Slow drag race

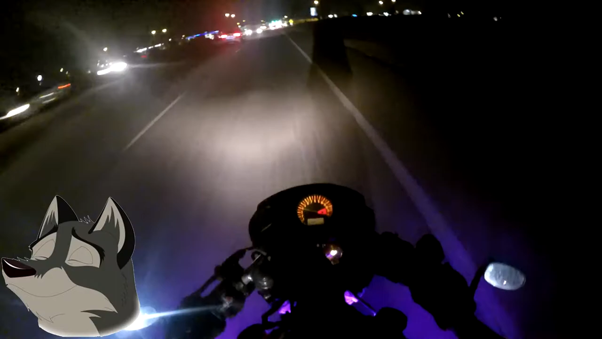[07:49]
See, if I was a less experienced rider, there was more ego-driven, I would have sped up to pass that bike, or that car just now. But, pulling into this busy intersection, it would have been moronic.
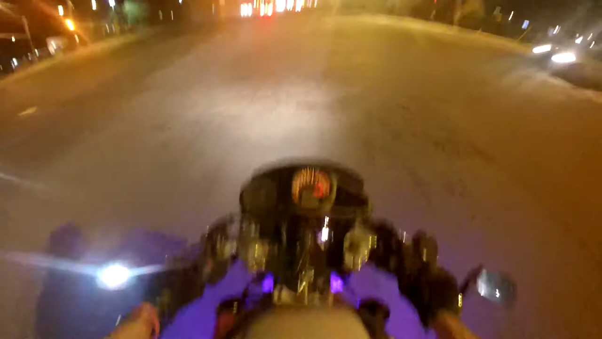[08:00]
Just to be ahead of him for like 4 seconds. Remember that, guys. Pick your races.